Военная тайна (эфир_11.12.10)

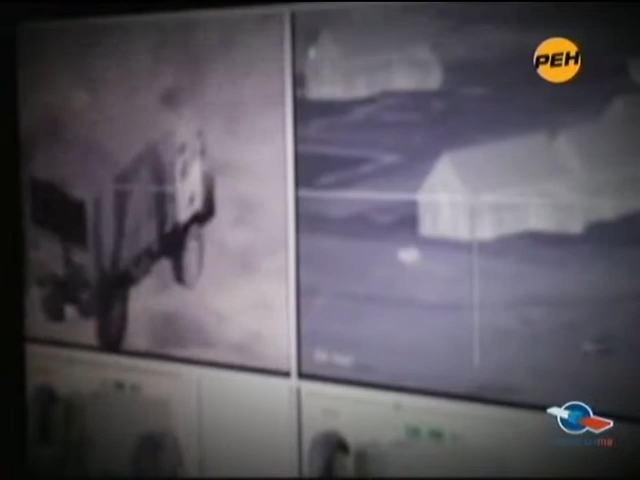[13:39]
Мы обучаем солдат справляться с разного рода неполадками в системе, будь то неполадки в пусковой системе, в ракете после запуска, во время полета.
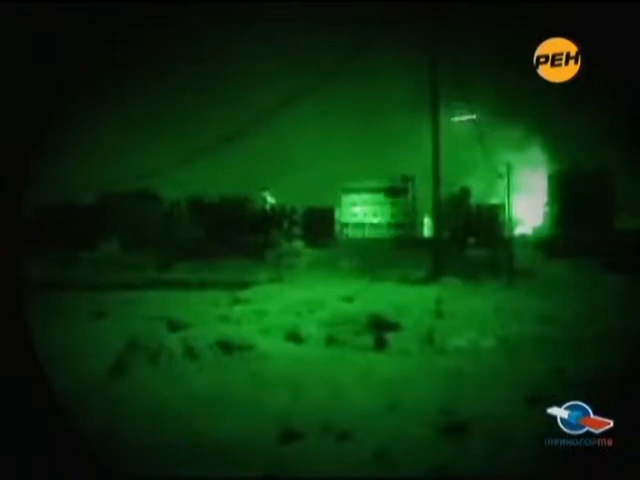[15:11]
Как все ракеты третьего класса, «Спайк» работает по принципу «запусти и забудь».
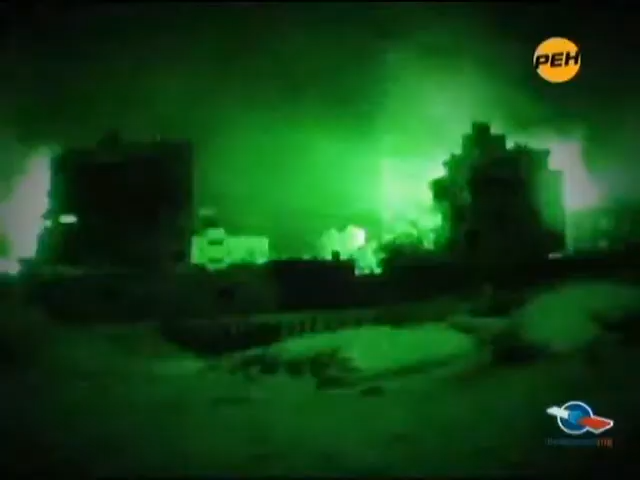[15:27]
При этом время суток не имеет никакого значения. Прицел для стрельбы днем работает как бинокль. Оптический прицел без камер.
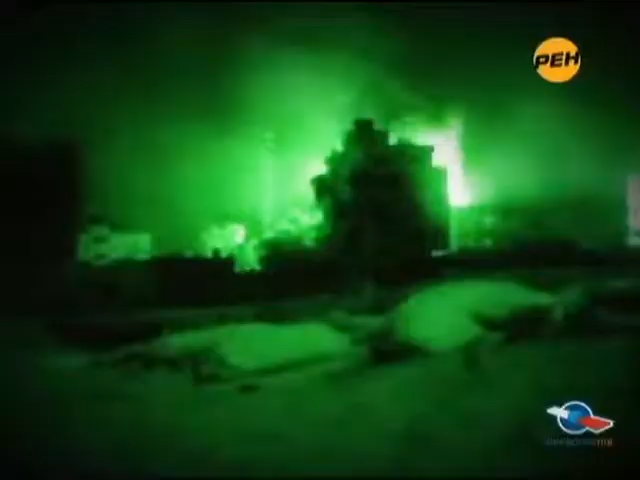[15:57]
Ночью срабатывает другой принцип. Термический прицел или тепловизор.
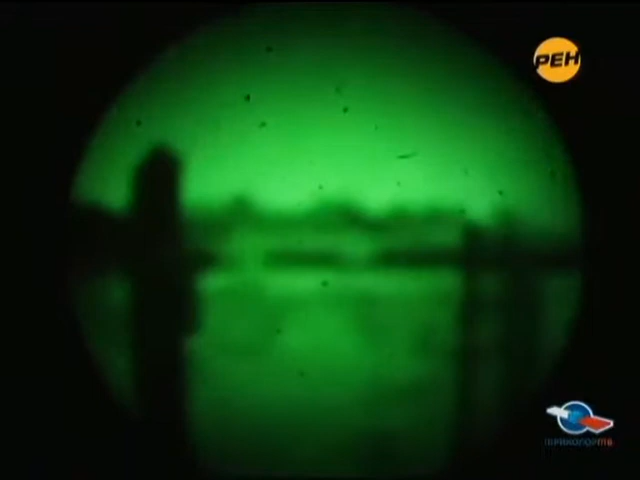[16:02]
Вот как выглядят ночные запуски ракеты «Спайк».